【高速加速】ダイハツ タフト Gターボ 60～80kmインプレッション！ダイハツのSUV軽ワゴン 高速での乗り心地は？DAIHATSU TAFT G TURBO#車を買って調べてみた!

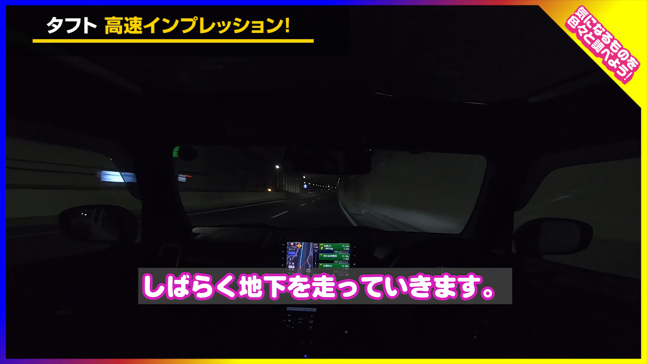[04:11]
ただ今だいたい2000回転で80キロくらい出てる状態ですというかこの道地下やけどすげーうねうねしてるえー今回この基地初めて走ります結構うねうねしてるそりゃこんだけうねうねしちゃったら最高時速標識にさっき今見たら50キロ出て出ましたねまあゆっくり安全運転で乗りたいと思います